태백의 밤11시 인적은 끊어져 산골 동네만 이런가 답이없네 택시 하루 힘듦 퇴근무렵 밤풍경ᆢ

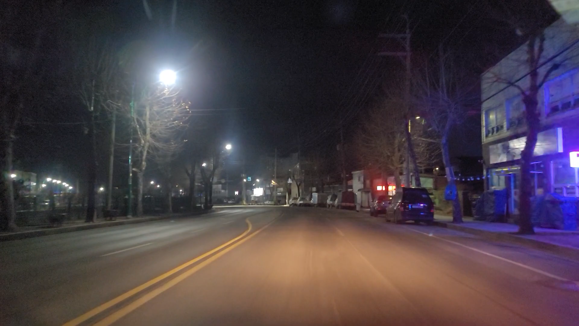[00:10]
11시가 다 돼가긴 하지만 차도 없고 사람도 없고 이거 참 큰일 났네.
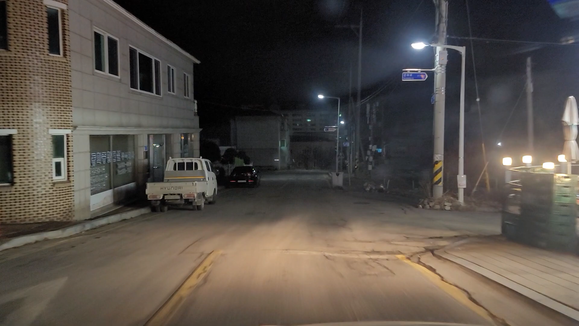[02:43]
여기 있습니다. 예. 전방에 과속 방지턱이 있습니다.